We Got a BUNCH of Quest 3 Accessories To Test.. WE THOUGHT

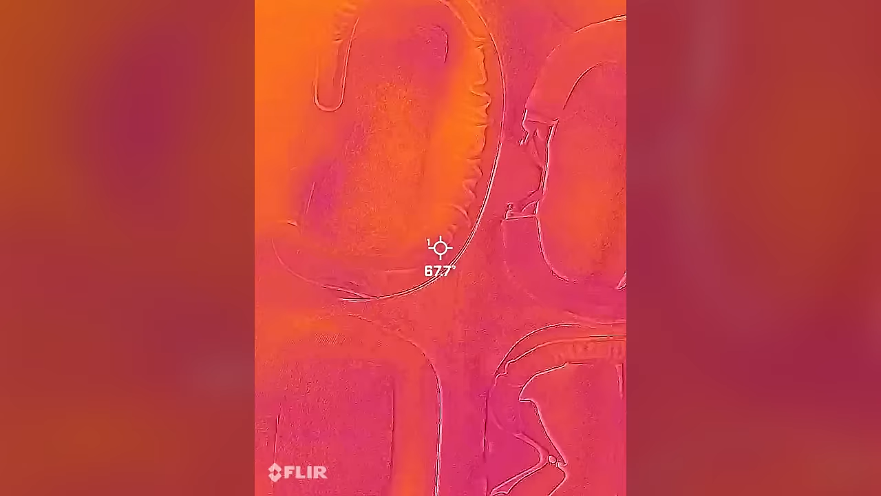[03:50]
We'll do testing, thermal testing, to see if this actually keeps us cooler in VR.
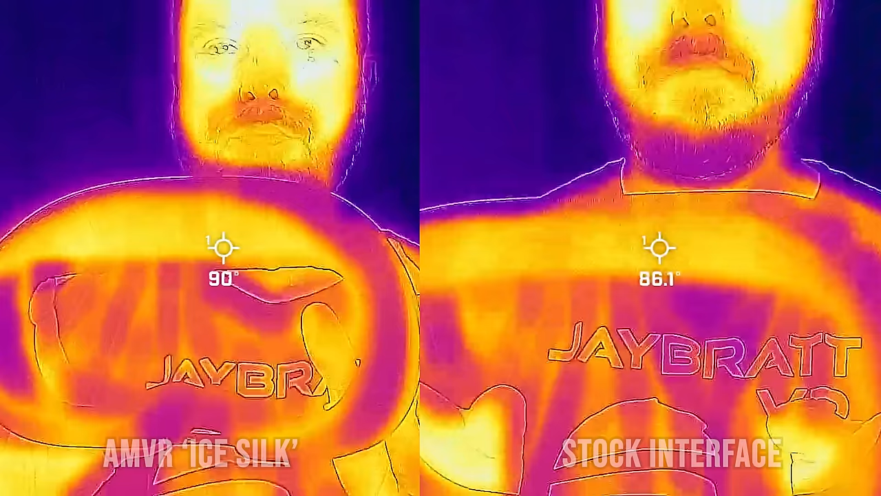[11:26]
And in all of our testing, not only did this run hotter than the stock pad, it ran harder than pretty much every other facial interface out there.
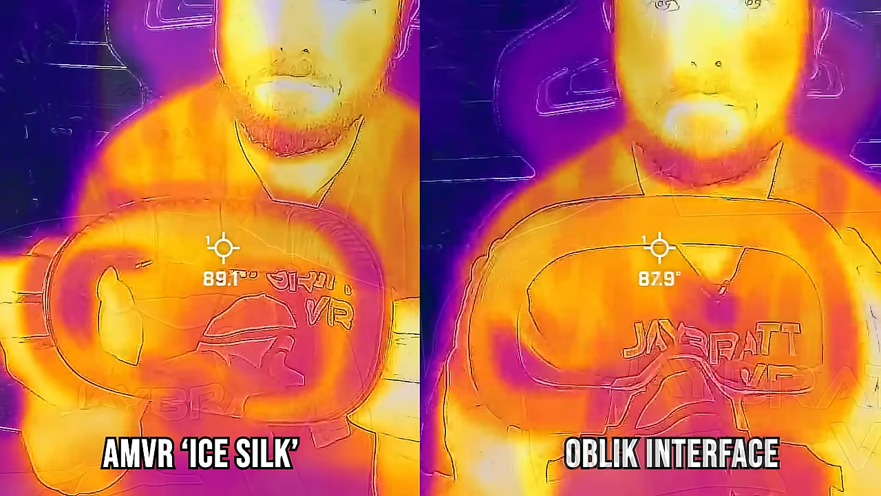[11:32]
You do feel a little better while you're playing because there is some breathability. It's letting some of the air through.